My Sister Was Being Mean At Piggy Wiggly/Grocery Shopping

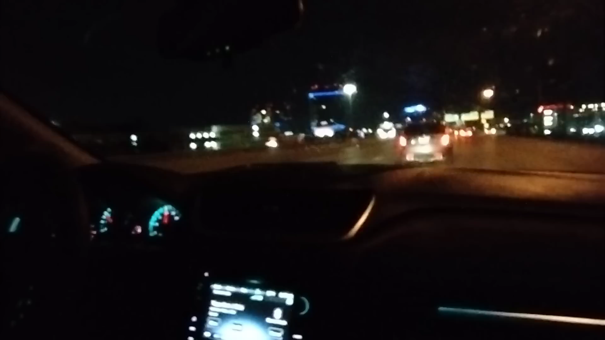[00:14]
Right here we're just going downtown Dallas and so far the trip is like super super smooth. No traffic like this is the perfect time to travel if you want to avoid bad traffic.